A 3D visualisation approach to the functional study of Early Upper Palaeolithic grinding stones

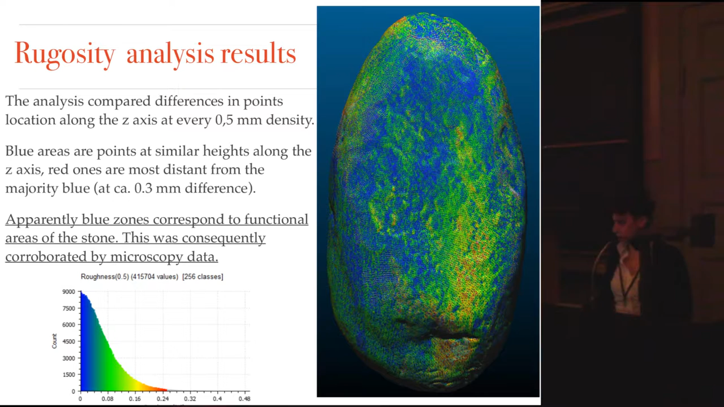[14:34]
The important thing is that this analysis was correspond to the analysis performed with the microscope. Also, in this slide, we can see also the potential functional areas in blue with the location of the mold on which the usework signs were found.
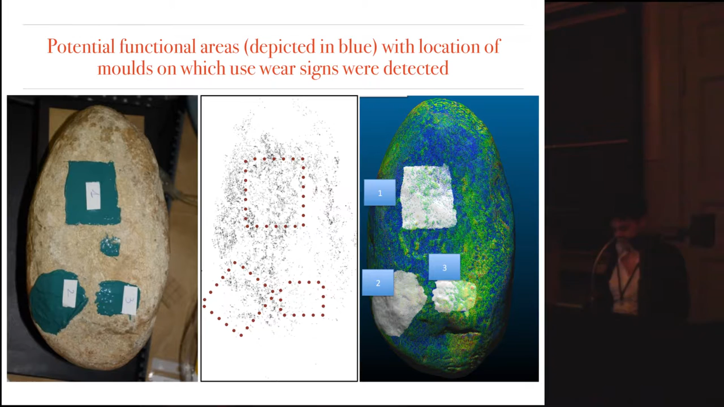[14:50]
And the area with major intensity of points are the most abraded and therefore the most used.